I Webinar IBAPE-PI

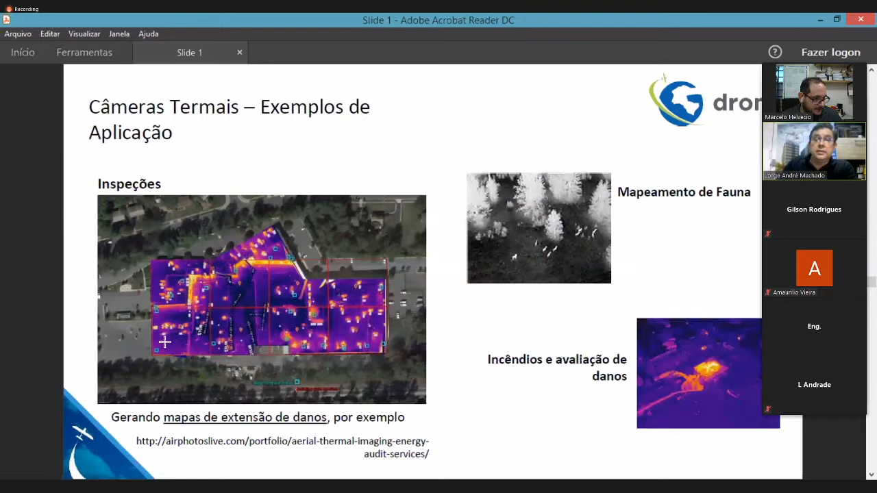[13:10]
Então, a parte de câmaras termais, que o Marcelinho falou, que a gente pode acoplar nos drones também,